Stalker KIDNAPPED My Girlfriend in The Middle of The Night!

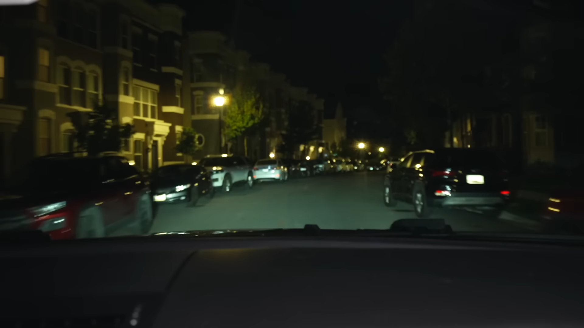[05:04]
see the black car did you see what type of